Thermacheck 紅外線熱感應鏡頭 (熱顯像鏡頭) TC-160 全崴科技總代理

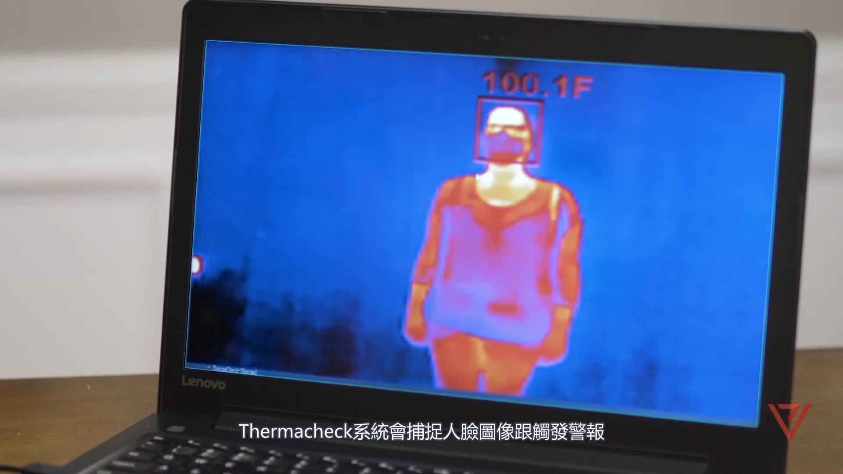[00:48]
On screen: spot 100.1°F
The system can also log the event and capture scene images.